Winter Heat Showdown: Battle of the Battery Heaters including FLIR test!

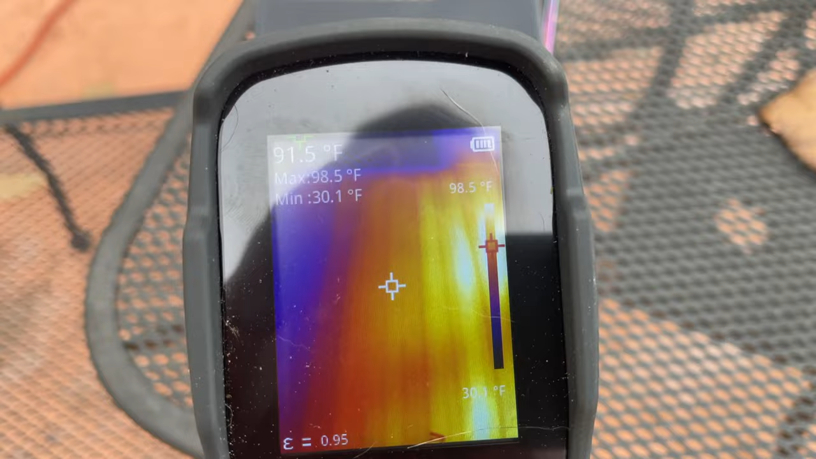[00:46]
On screen: spot 91.5°F, max 98.5°F, min 30.1°F, scale top 98.5°F, scale bottom 30.1°F
this one that goes under the batteries you can see we'll do the table out here about 35
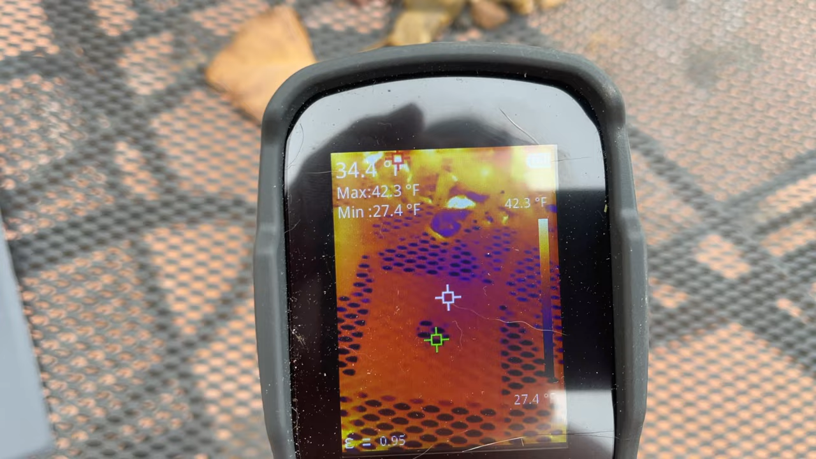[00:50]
On screen: spot 34.4°F, max 42.3°F, min 27.4°F, scale top 42.3°F
degrees outside right now pad and it has a thermostat so when i had it inside it uh
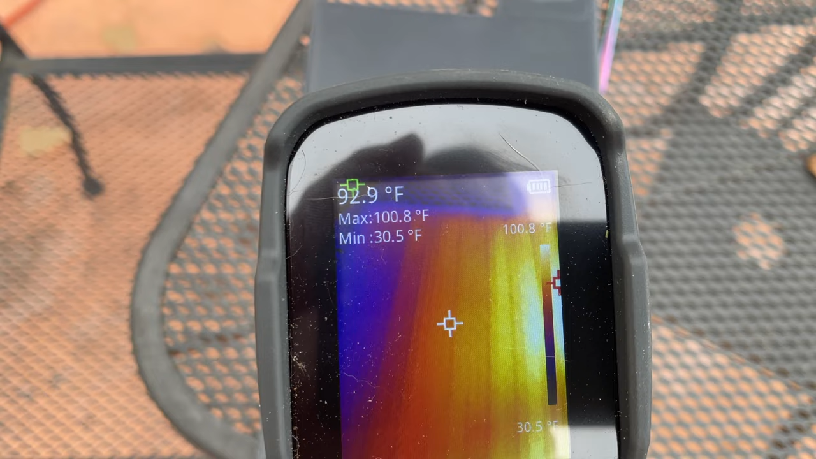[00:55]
On screen: spot 92.9°F, max 100.8°F, min 30.5°F, scale top 100.8°F, scale bottom 30.5°F
wouldn't turn on because it was you know like 75 inside the house so that's kind of cool it's got a thermostat but
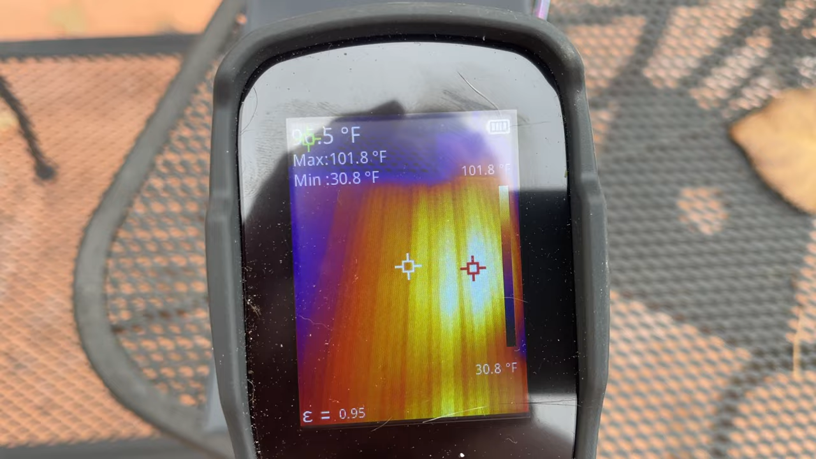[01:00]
On screen: max 101.8°F, min 30.8°F, scale top 101.8°F, scale bottom 30.8°F
it's heated up to about 100 degrees and you can see right there the amount of watts it's pulling the watts are
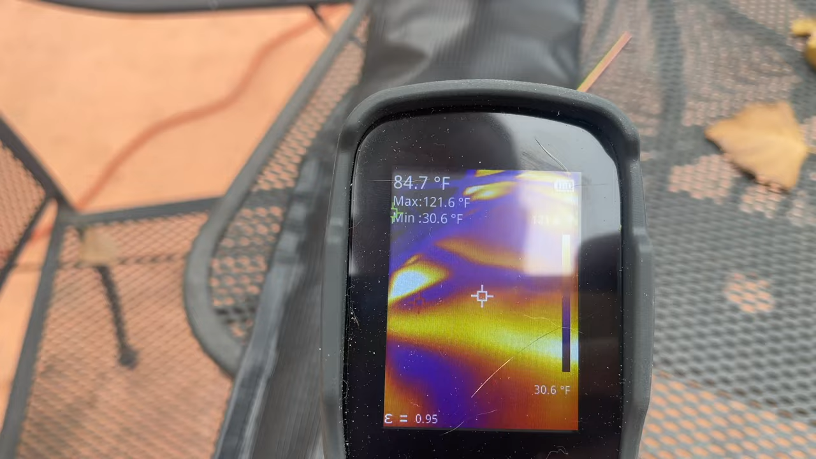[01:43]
On screen: spot 84.7°F, max 121.6°F, min 30.6°F, scale bottom 30.6°F
it looks like the hot spots are in about the 120 range
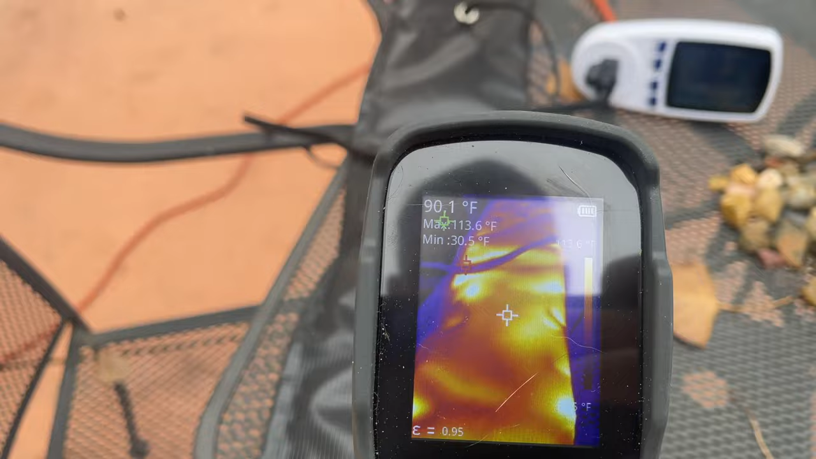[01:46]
On screen: spot 90.1°F, max 113.6°F, min 30.5°F
you can see there there's the one that wraps around
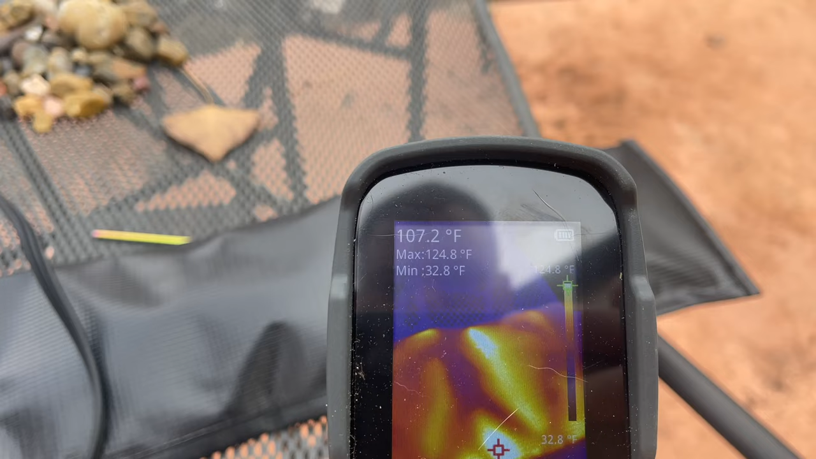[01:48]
On screen: spot 107.2°F, max 124.8°F, min 32.8°F, scale bottom 32.8°F
125 degrees interesting so
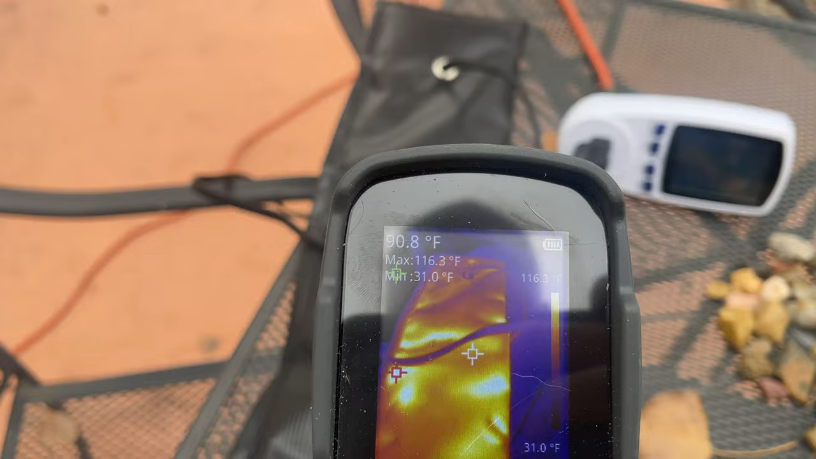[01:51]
On screen: spot 90.8°F, max 116.3°F, min 31.0°F, scale top 116.3°F, scale bottom 31.0°F
about 20 warmer than that guy over there this one gets to this one wraps around that
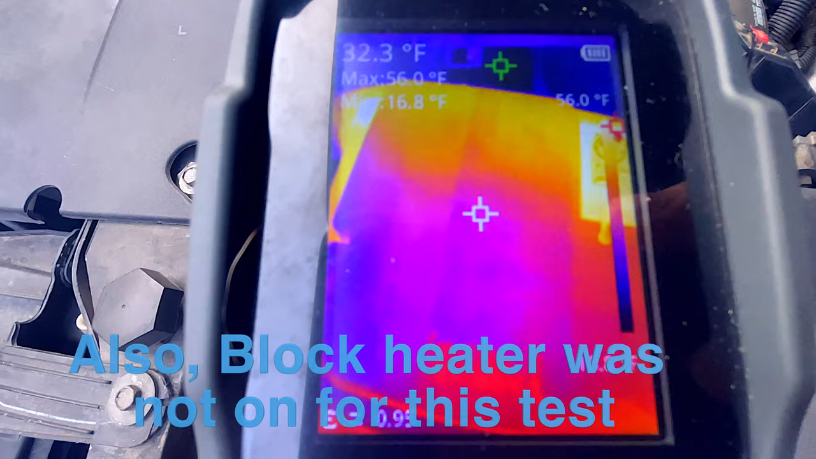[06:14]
On screen: spot 32.3°F, max 56.0°F, min 16.8°F, scale top 56.0°F
okay okay right where that white arrow is at in the middle is the very top temperature so we got about 33 degrees on
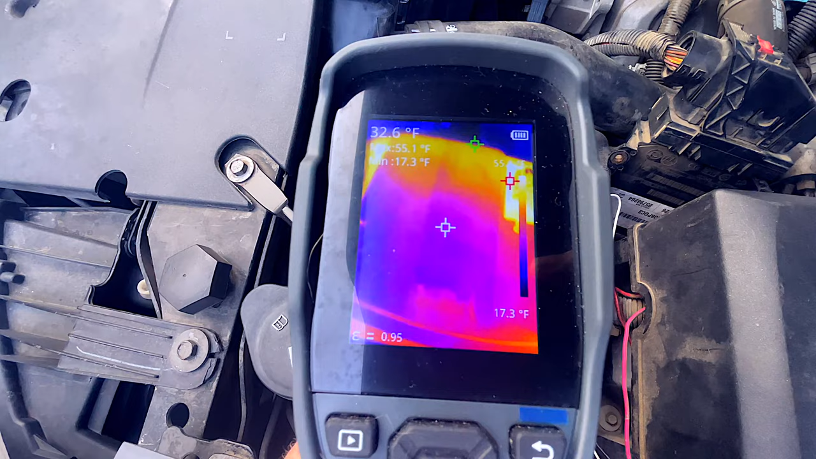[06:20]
On screen: spot 32.6°F, max 55.1°F, min 17.3°F, scale bottom 17.3°F
top of the battery
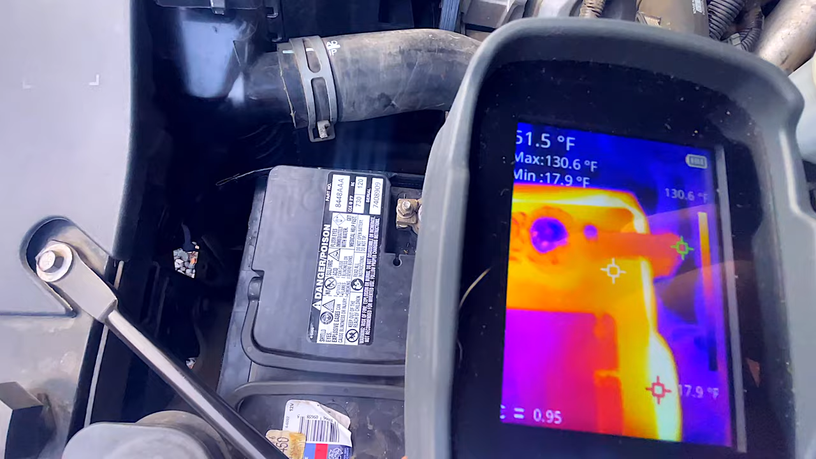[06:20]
On screen: max 130.6°F, min 17.9°F, scale top 130.6°F, scale bottom 17.9°F
terminal area interesting that's at 50 degrees middle terminal area
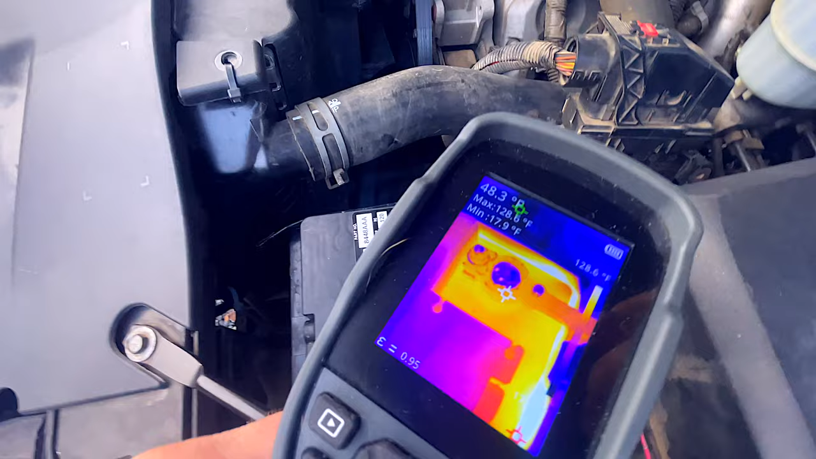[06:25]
On screen: max 128.6°F, scale top 128.6°F
check this side 50
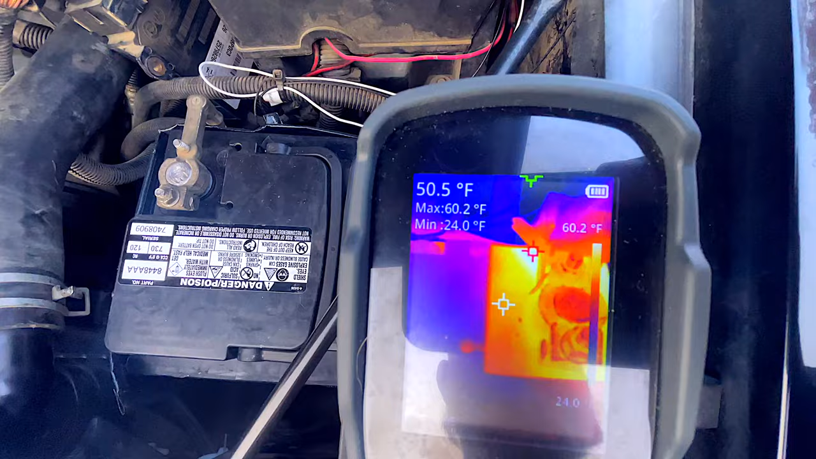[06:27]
On screen: spot 50.5°F, max 60.2°F, min 24.0°F
degrees and just as a benchmark let's do a
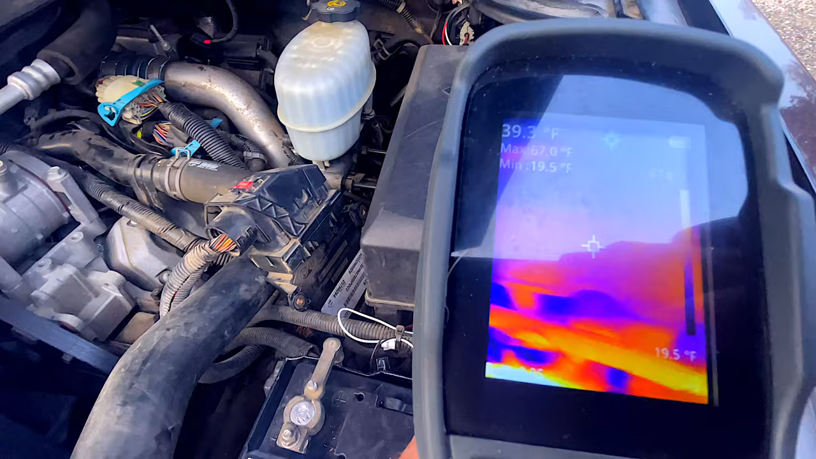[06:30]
On screen: spot 39.3°F, max 67.0°F, min 19.5°F, scale bottom 19.5°F
random side item here
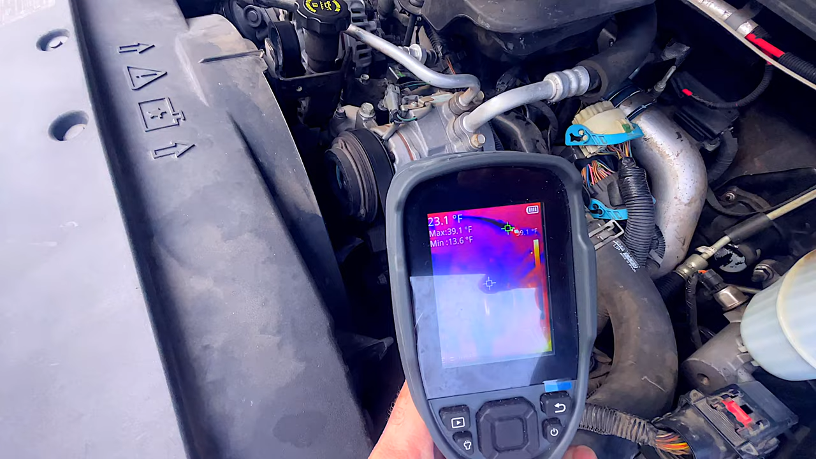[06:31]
On screen: spot 23.1°F, max 39.1°F, min 13.6°F
right about there the uh alternator is 22 degrees 22 middle of the top of the battery is 36 and terminals are almost 50 degrees so
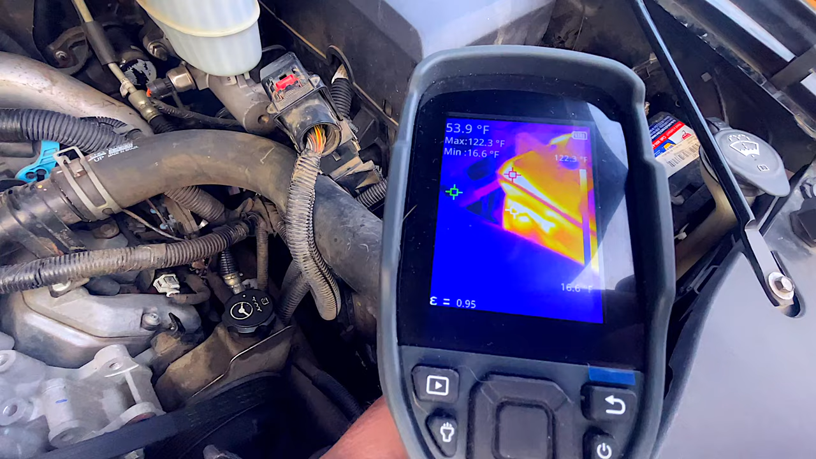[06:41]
On screen: spot 53.9°F, max 122.3°F, min 16.6°F
that's the battery that has the heater that wraps around it you see there it's showing about 123 degrees at the hottest spot see a
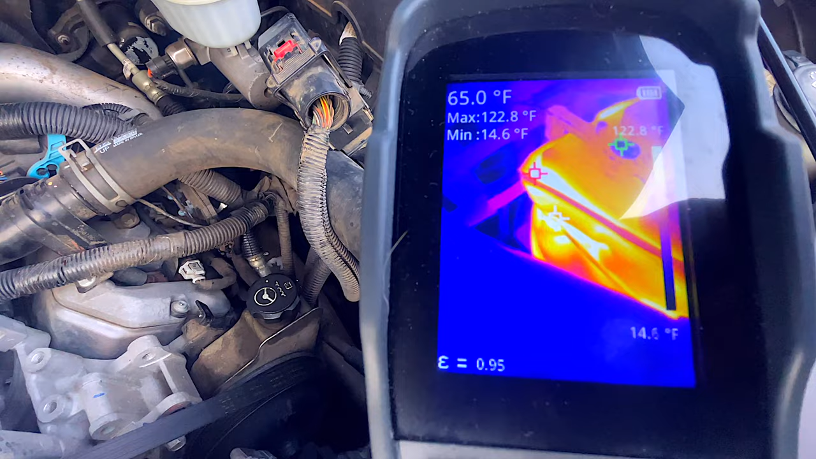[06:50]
On screen: spot 65.0°F, max 122.8°F, min 14.6°F, scale bottom 14.6°F
little red one it's at the very hottest spot it's measuring so about 120 degrees so that's
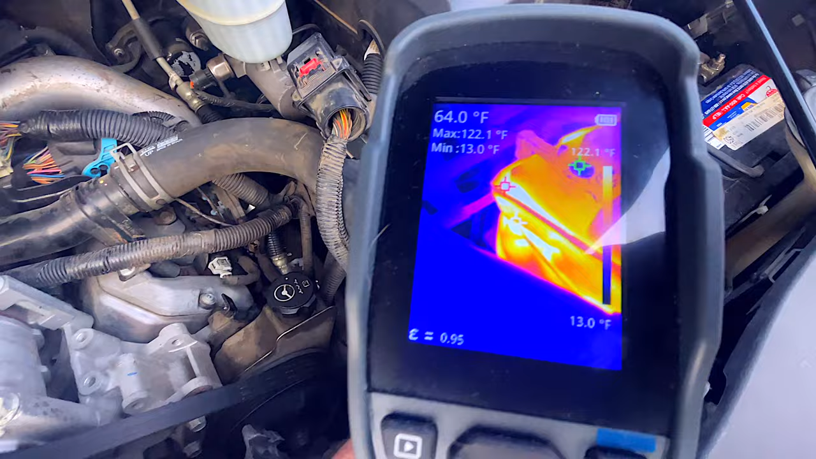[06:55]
On screen: spot 64.0°F, max 122.1°F, min 13.0°F, scale top 122.1°F, scale bottom 13.0°F
what we had in testing let's go over and look at the battery that